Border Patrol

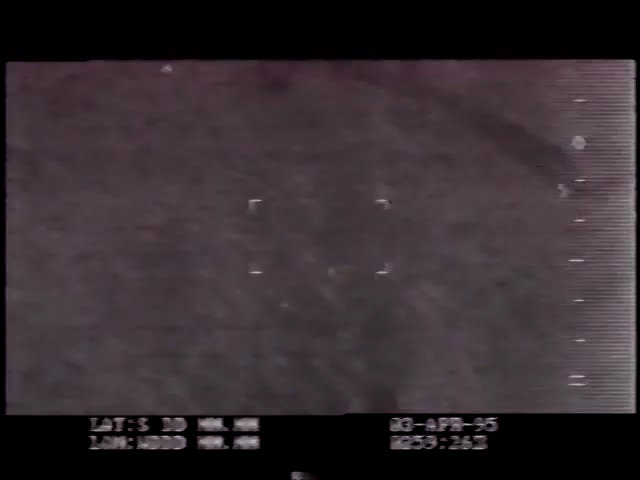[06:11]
It allows you, it is a TV screen mounted in the helicopter and a round ball, the main FLIR ball, which is mounted on the side of the helicopter.
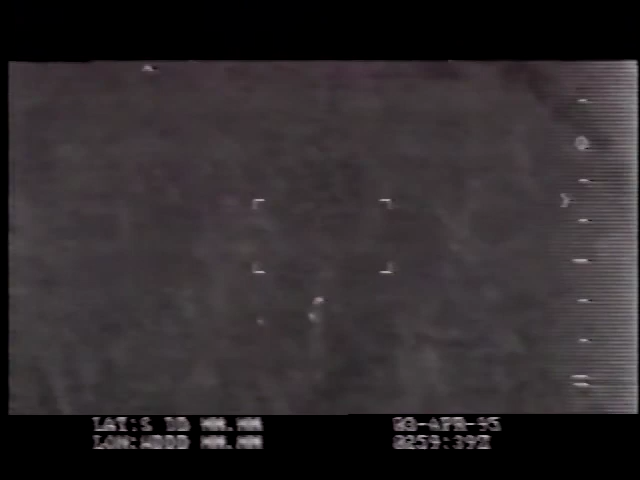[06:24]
The pilot, a pilot flies the helicopter and another pilot operates the FLIR, moving the ball around, checking the brush and the trains for illegal aliens.
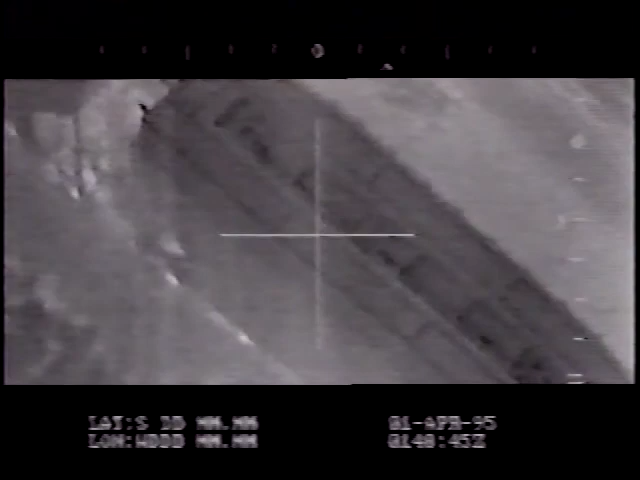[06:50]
The illegal aliens can no longer depend on the cover of night.
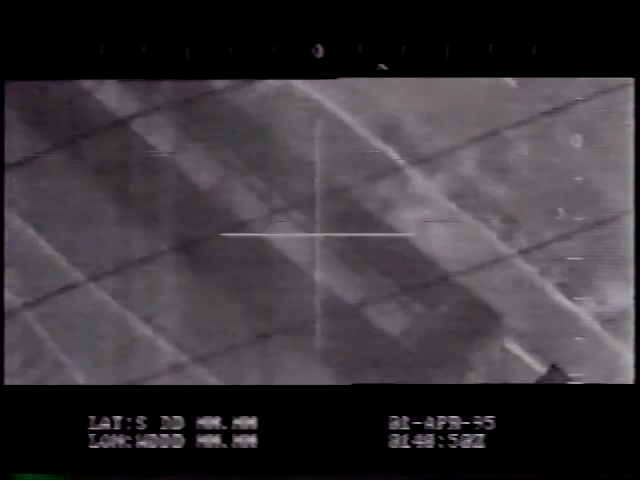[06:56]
21. How many we got here?
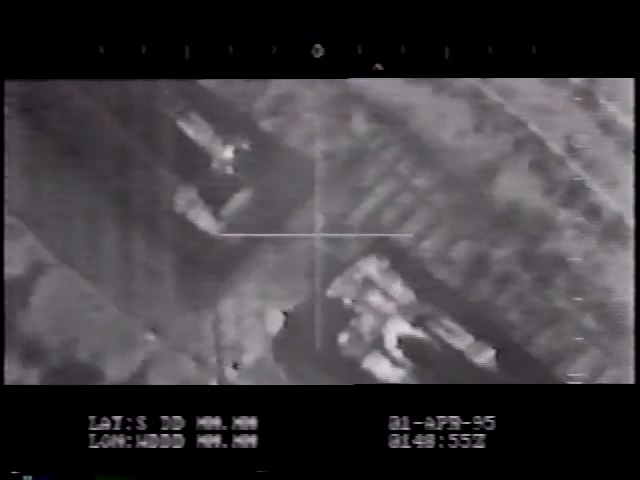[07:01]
1, 2, 3, 4, 5, 6, 7, 8.
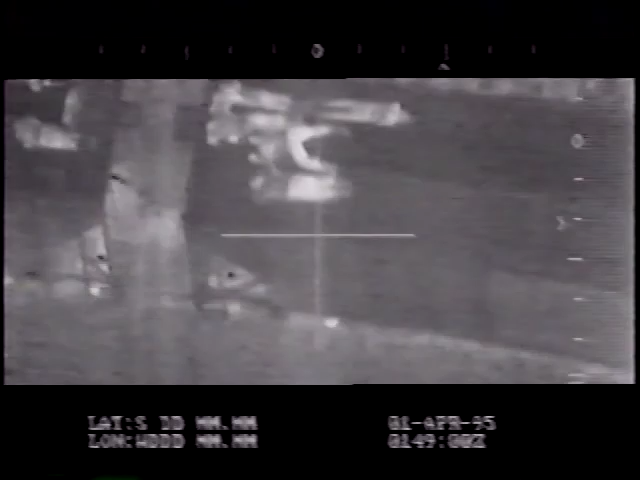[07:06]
Okay, I count 8. Line for the U.S. Border Patrol is what some dreams are made of.